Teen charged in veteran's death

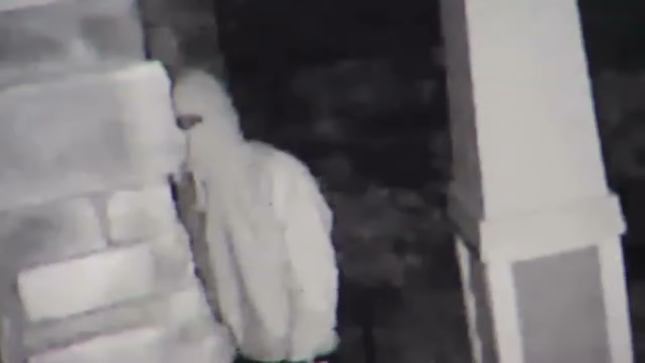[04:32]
He walks up with a hoodie on, dressed in dark clothes, face covered, plastic gloves, and gun, looking through our window on the video. This homeowner is too afraid to show her face. She says yesterday morning, just before 7, she and her son were inside sleeping.
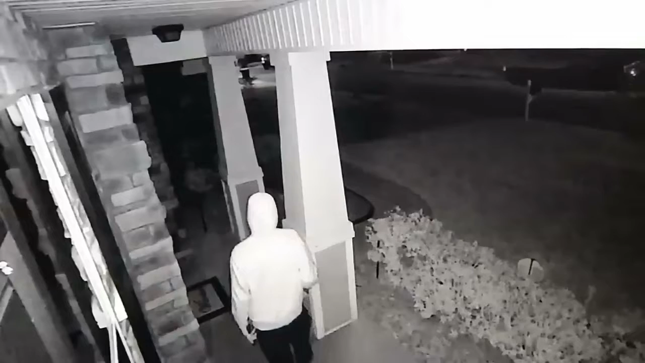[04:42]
Her husband stepped out to go to the gas station. When he got back, he stumbled upon this man.
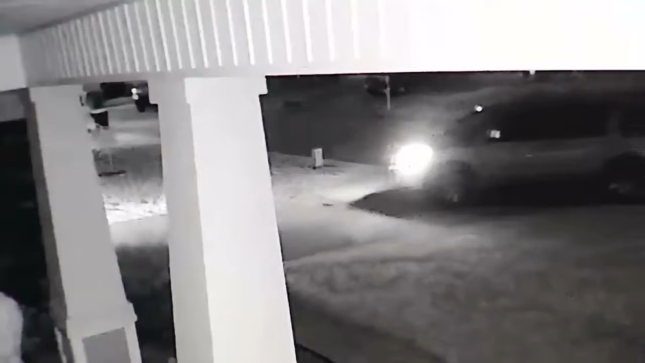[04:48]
In the security video, you see this man unzip his hoodie and stash his gun and glove in his pocket.
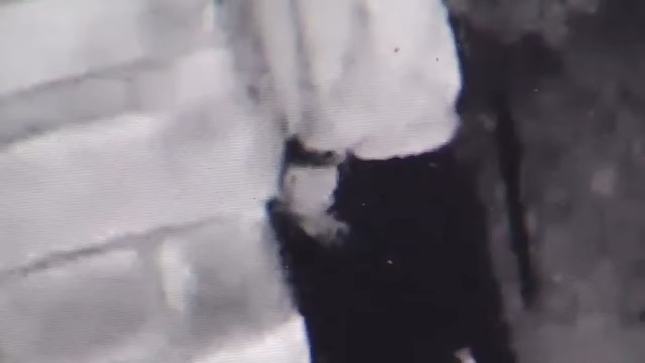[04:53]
Then he rings the doorbell. She says the man turned to her husband and said he meant no harm and wondered if his grass needed to be cut.
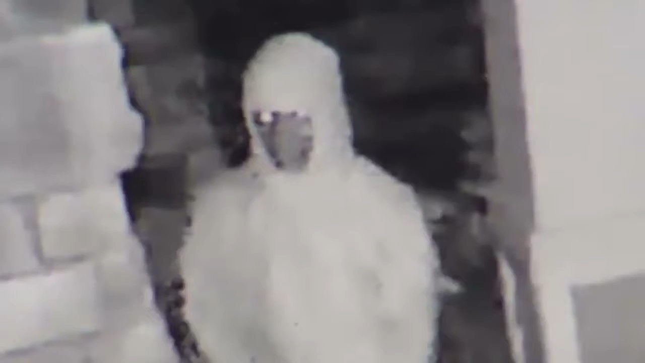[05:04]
The neighbor across the street saw him and came outside, and he asked my husband, hey, is everything okay? Is everything okay over there?